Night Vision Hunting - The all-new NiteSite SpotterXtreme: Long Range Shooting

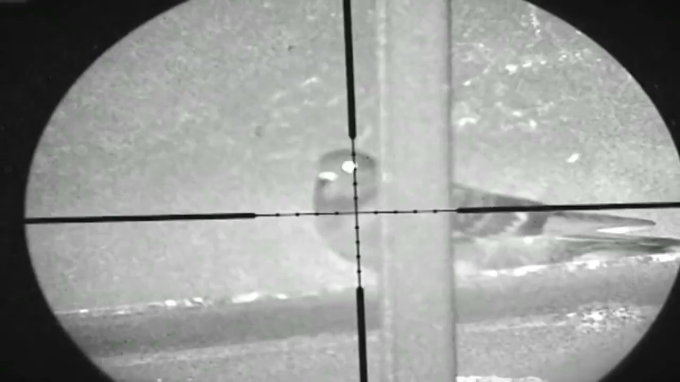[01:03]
pigeons, beaver and even seek a deer.
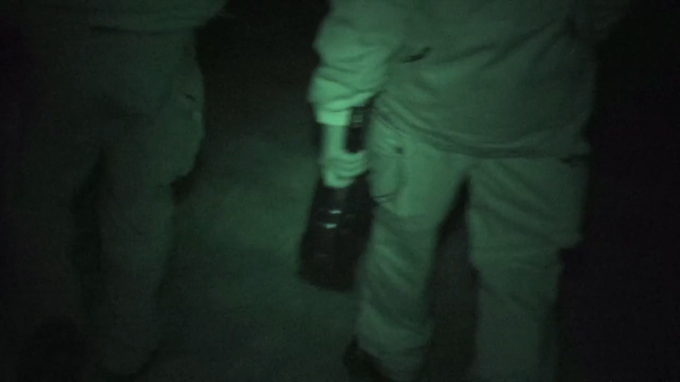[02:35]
It weighs only 1300 grams so it is lightweight, manoeuvrable and easy to use on the go.
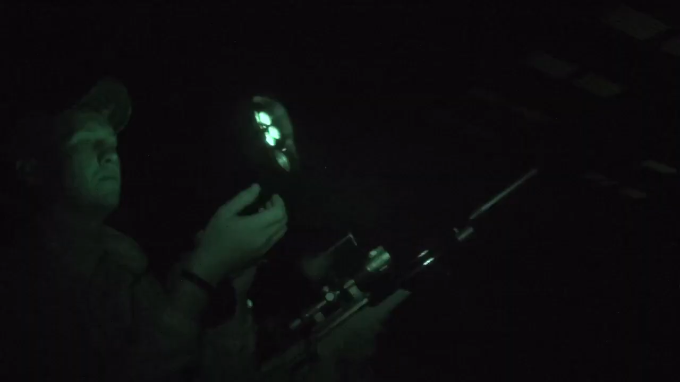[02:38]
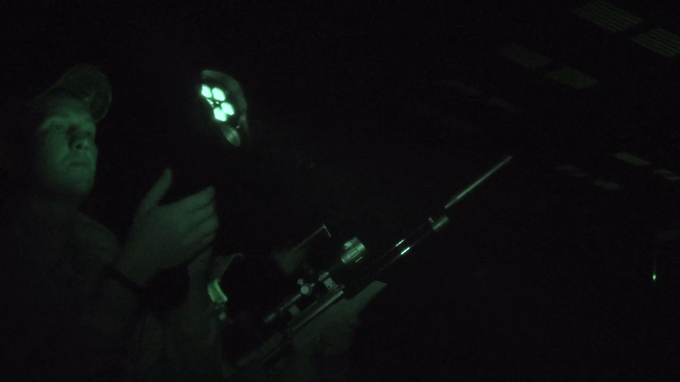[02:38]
It has an operational running time of up to 20 hours.
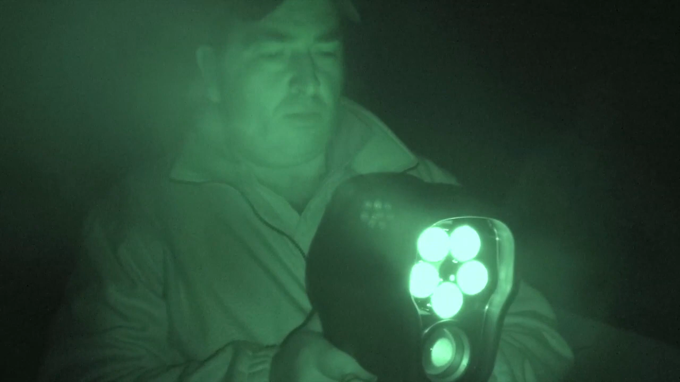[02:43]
It uses 5 super bright LEDs to project into the darkness and your quarry can be easily seen on the crystal clear 3.5 inch LCD screen.
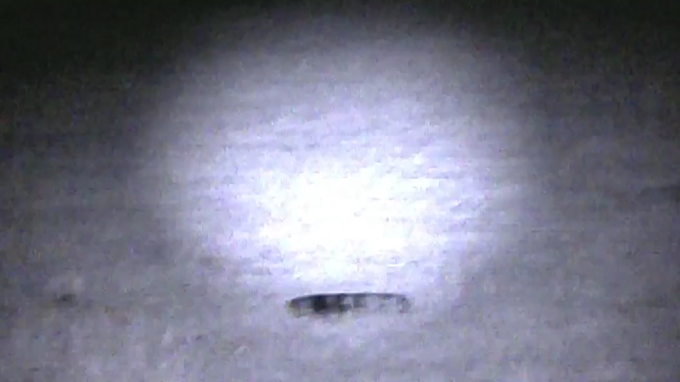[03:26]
You can use it to scan the darkness for her eyes.
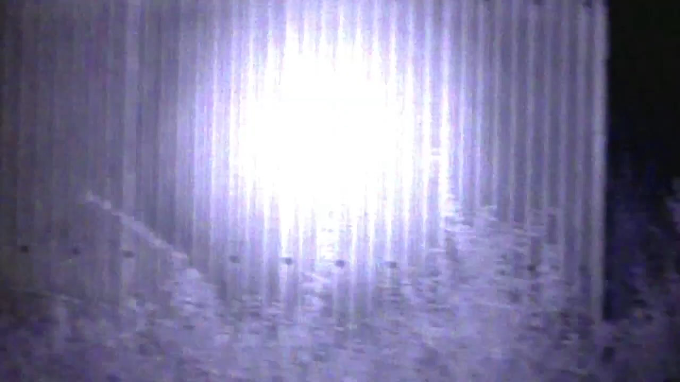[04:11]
It can also be used for night security purposes, for just checking your farm buildings and checking for intruders of the night.
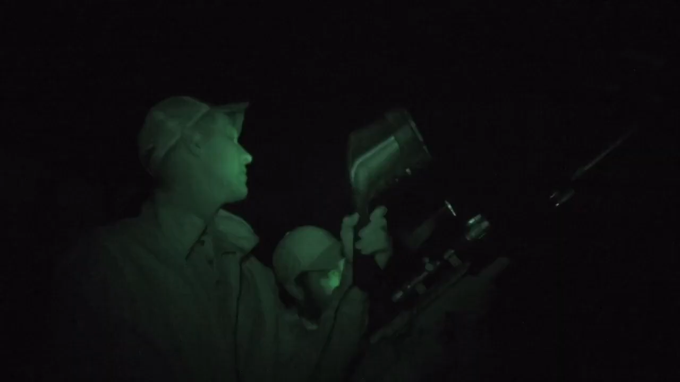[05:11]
meaning the spotter can guide the shooter to the target with incredible ease.
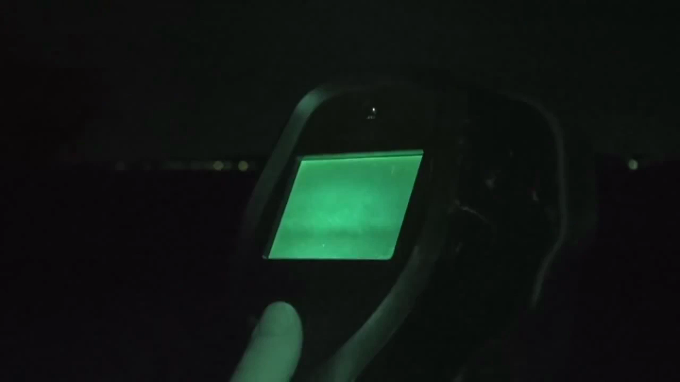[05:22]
We've used the spotter to good effect when foxing.
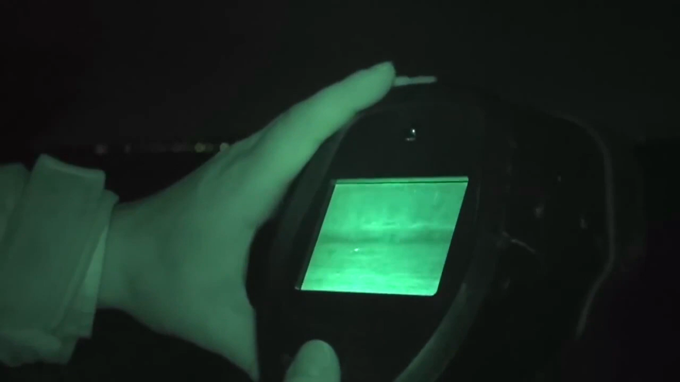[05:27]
We were able to pick up the rising body with perfect clarity.
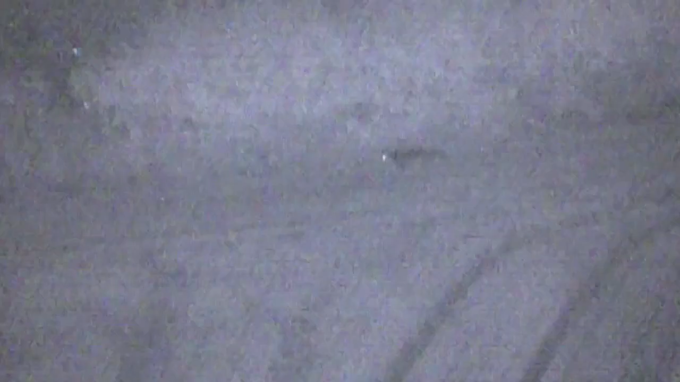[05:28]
We could then zoom in to confirm if it is indeed our fox or another animal that's not safe to shoot.
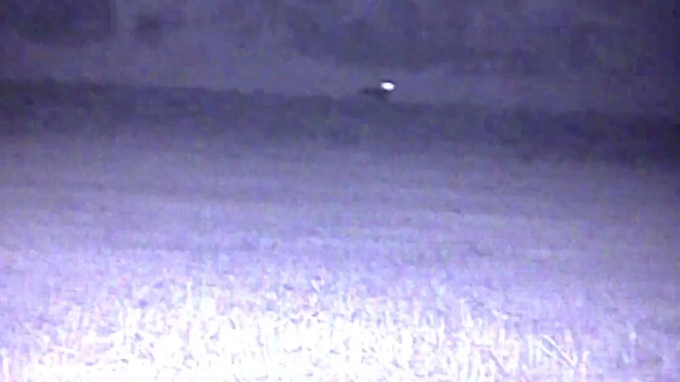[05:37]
Tamas from Wonderheart and Hungary put the spotter to great use identifying various species of deer after dark.